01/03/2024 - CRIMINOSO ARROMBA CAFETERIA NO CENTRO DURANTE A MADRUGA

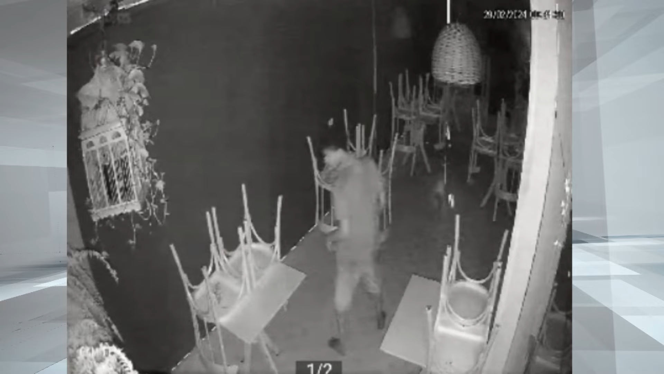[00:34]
Como não encontra muita coisa, pega os enfeites das mesas e vai embora. A gente fecha aqui às 20 horas, né?